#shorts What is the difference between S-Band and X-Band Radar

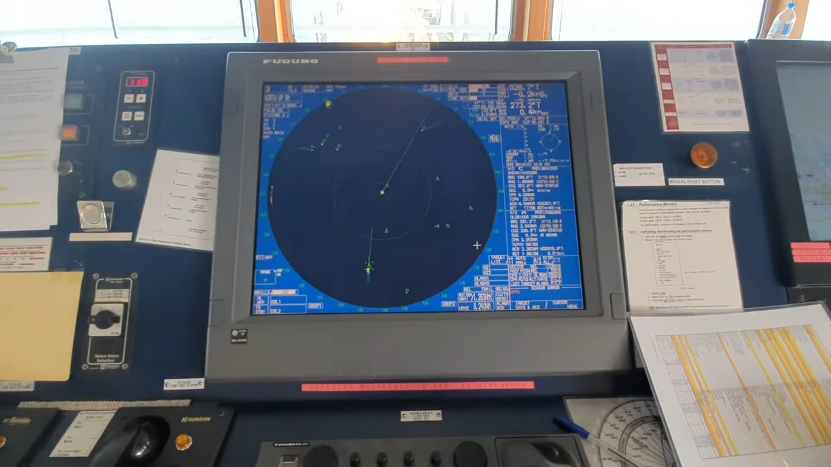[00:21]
Ngayon ang pag-uusapan natin ay ang pagkaiba ng X-BAN at S-BAN. So, ito ang X-BAN. Makikita nyo.
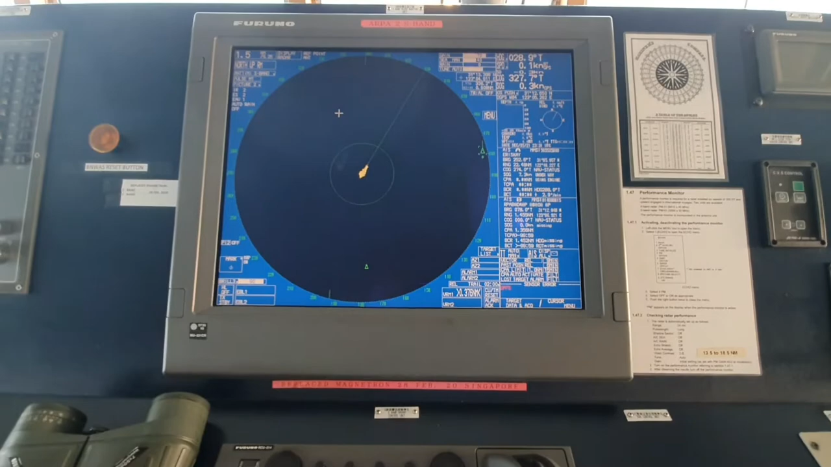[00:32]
Ito naman ang S-BAN.
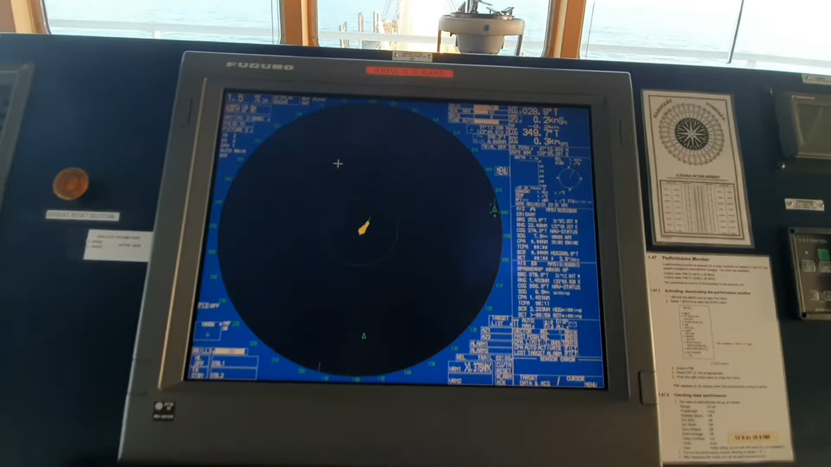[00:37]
So, ang unang pag-uusapan natin ay ang kanyang scanner. Ipakita ko sa inyo muna ang scanner.
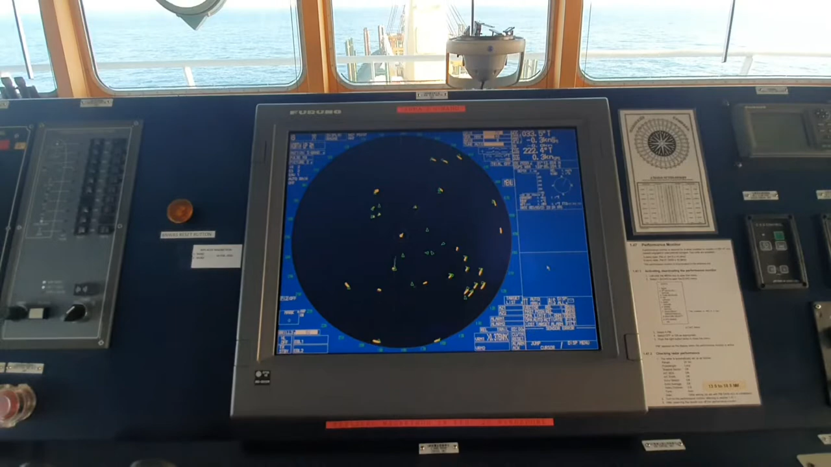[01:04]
So, guys, ito yung S-BAN. Dito muna tayo sa S-BAN ngayon. Pag-uusapan muna natin ang S-BAN, nasa ano siya ngayon, yung range niya ay nasa 6 nautical miles.
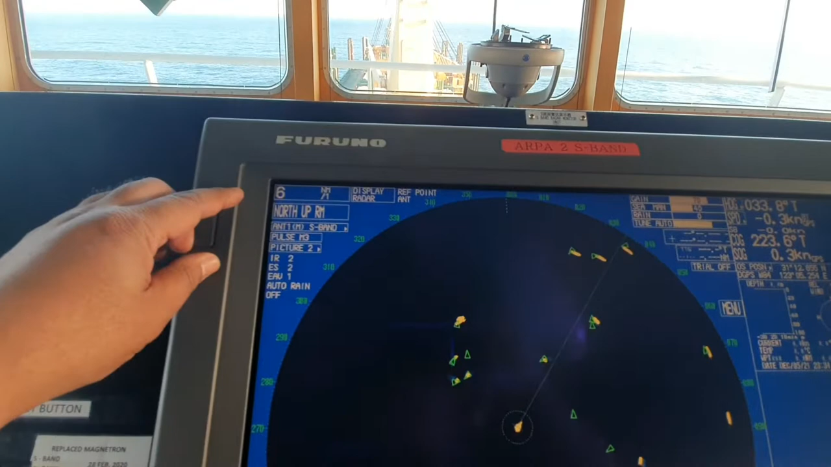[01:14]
At mapapansin nyo ngayon, ito naman ay ang tiyatawag na target blip or mga tuldo, yung echo, galing pagbalik ng scanner.
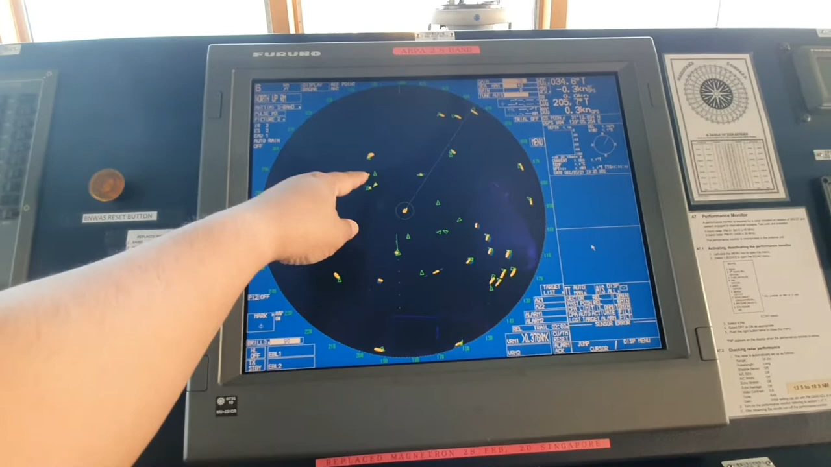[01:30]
So, ito ngayon, malalaki siya. Mapapansin nyo, malaki rito sa S-BAN. At ang kagandahan nito, kapag malakas ang ulan o makapal ang ulap,
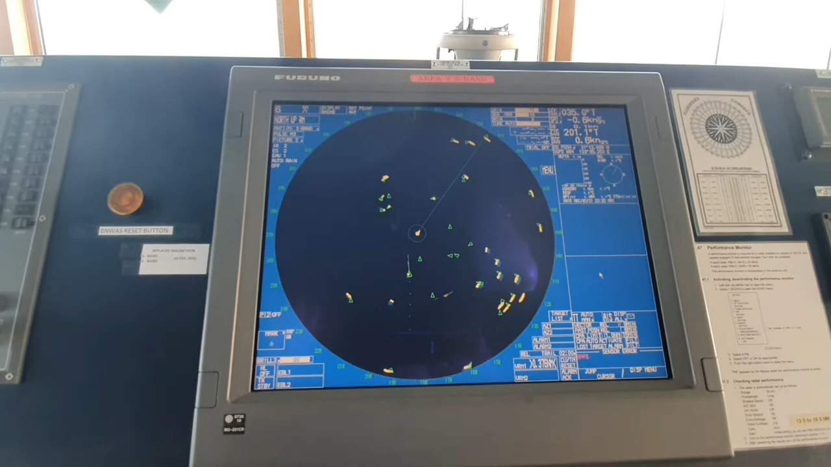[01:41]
ito ay i-adjust nyo sa rain clatter. Ito yung rain clatter.
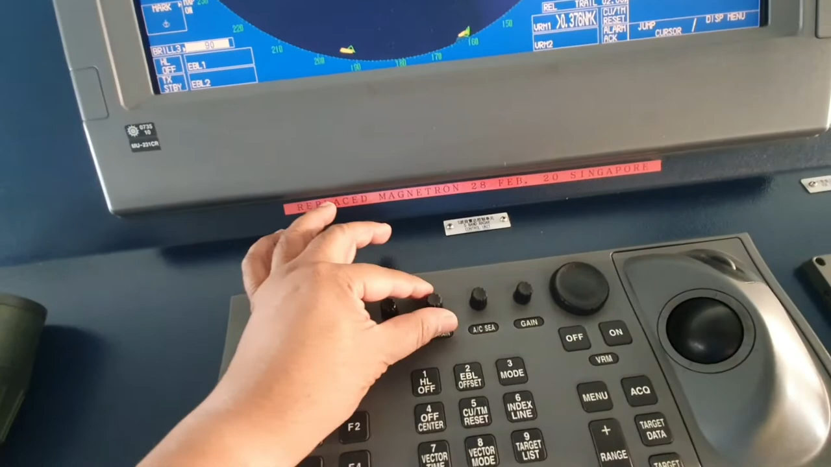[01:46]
Pag in-adjustan nyo yan, lalabas yan dito, ang rain clatter.
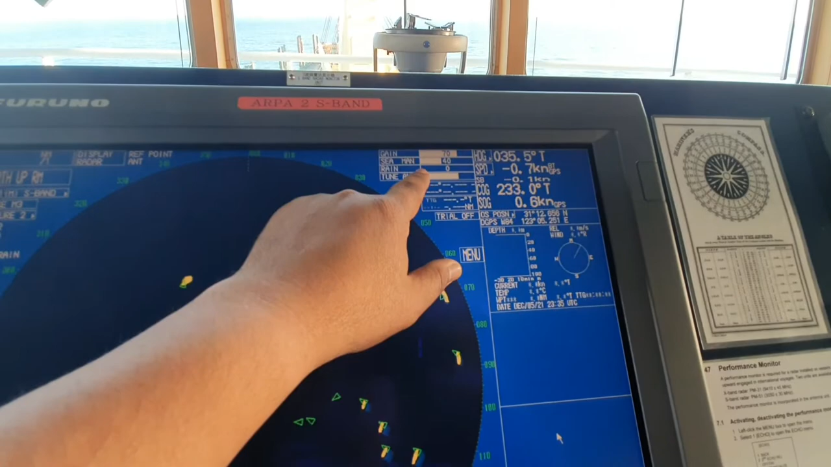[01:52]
Ang sea clatter naman yan, kapag yung may disturbance dyan ng mga alon. Yung mga splash, ganun malakas ang alon, yan ang in-adjust yan para maging
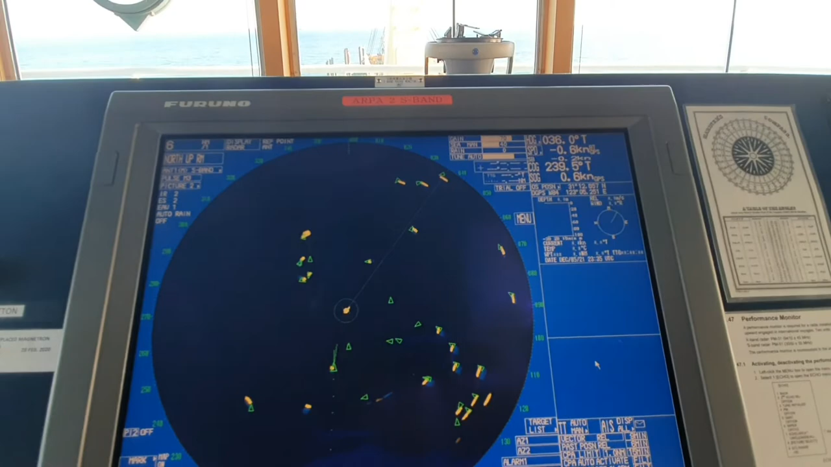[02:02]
maganda yung pick up ng mga targets. Ibabaan natin yung sea clatter.
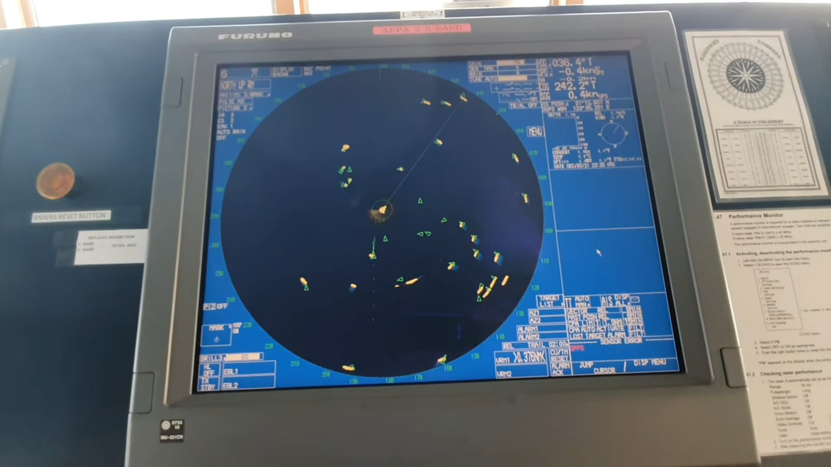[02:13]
Ngayon, makikita nyo nakakaroon ng hiyelo dito.
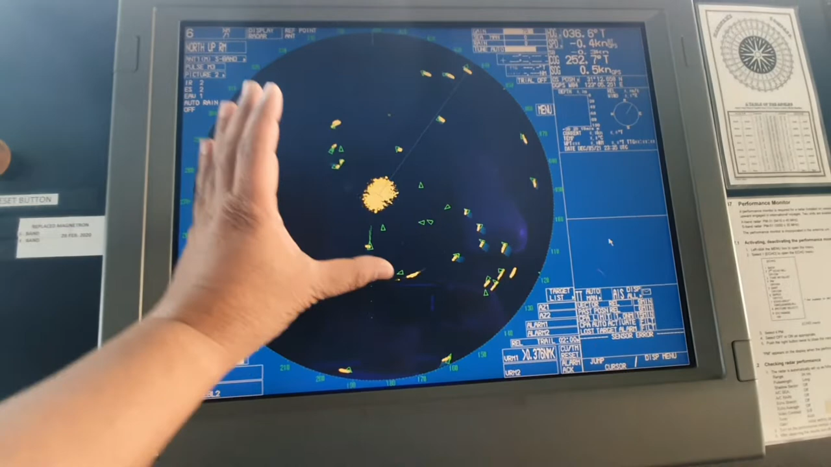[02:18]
Ito yung mga echoes. Kaya, nag-adjust tayo ng sea clatter.
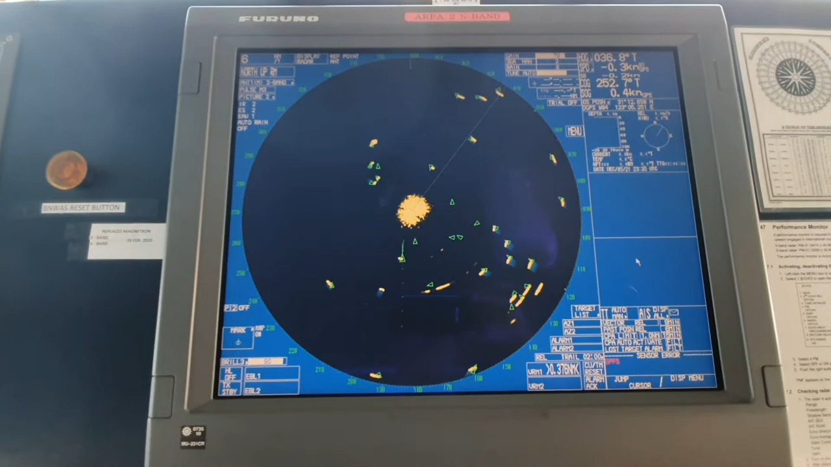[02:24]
So, ibabalik natin ng kay 30. Ilagay natin sa 30.
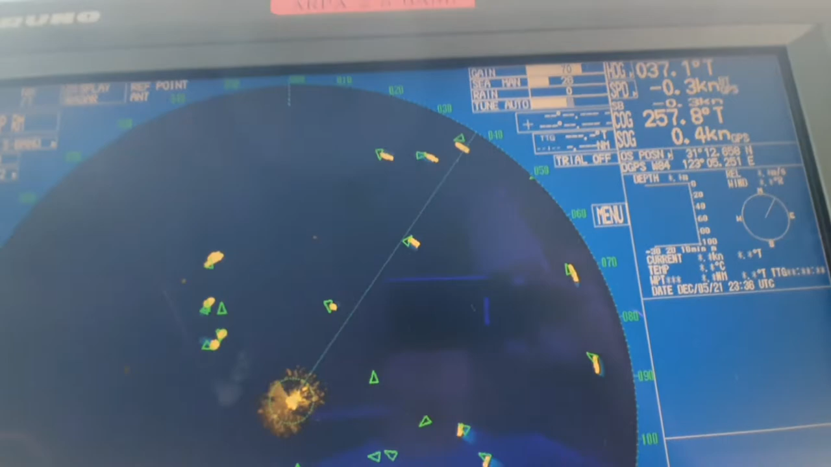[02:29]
Para ma-balik. Yan, nawala siya.
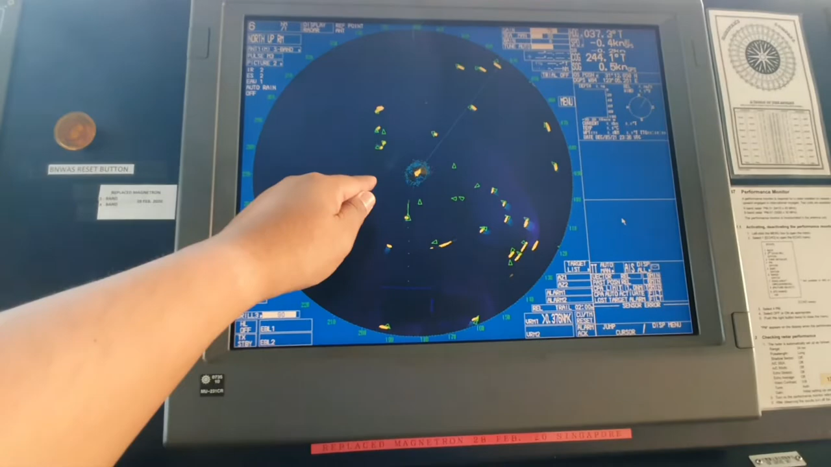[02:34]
Ganun rin yan kapag sa ulan. Ito, maganda ito ang pick up sa ulan.
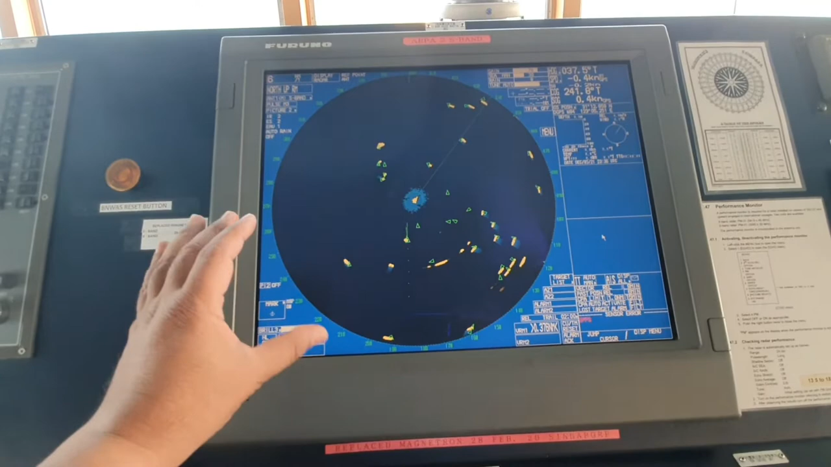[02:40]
Kapag in-adjust nyo yung rain clatter, yung target nandyan pa rin. At sa malakas ang alon, malinaw pa rin yung mga target. Ngayon, ang pinagkaiba sa S-band at sa X-band. Doon tayo ngayon sa X-band.
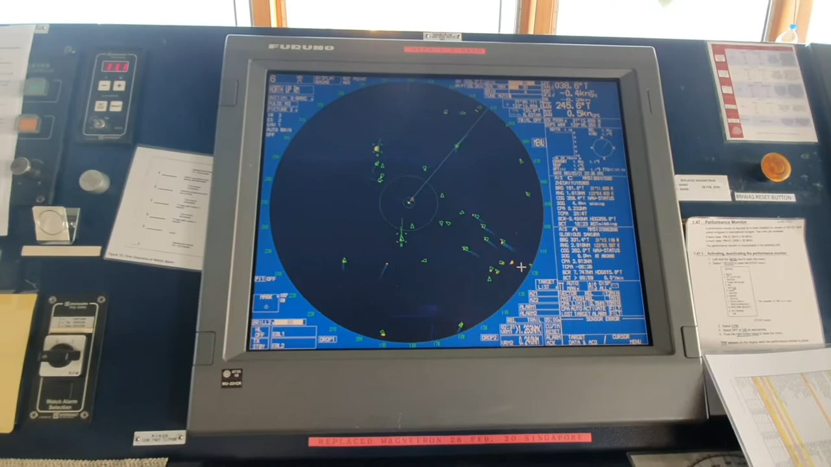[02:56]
So, dito tayo sa X-band. Nasa 6 nautical miles rin ito.
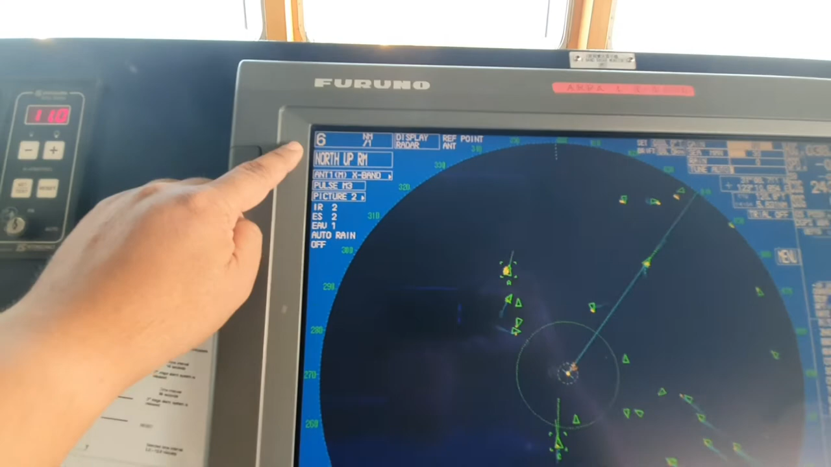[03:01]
So, ang mapapansin nyo, ito ang mga target blip niya at or tuldo ay maliliit.
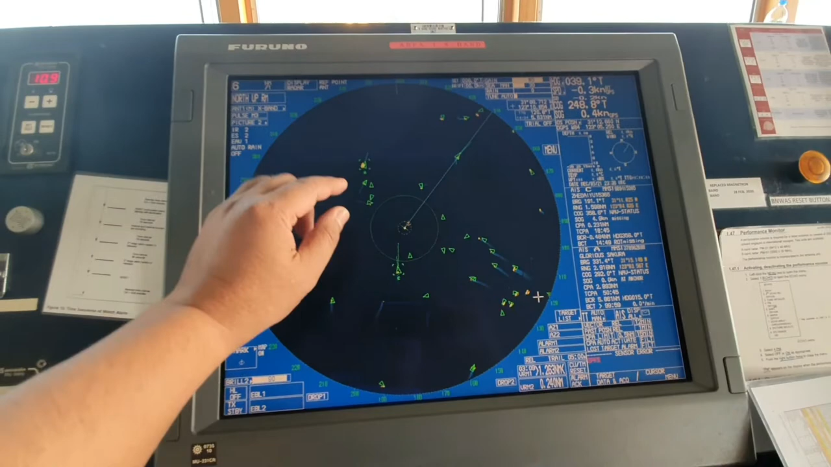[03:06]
So, makikita nyo maliliit.